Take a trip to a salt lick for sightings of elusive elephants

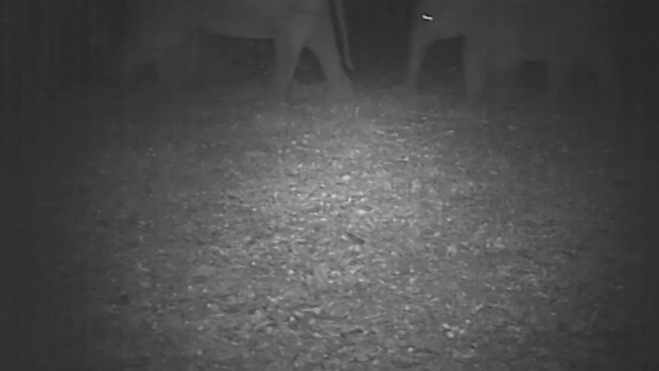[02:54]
It's a little bit low this time, we have to put it a little bit higher.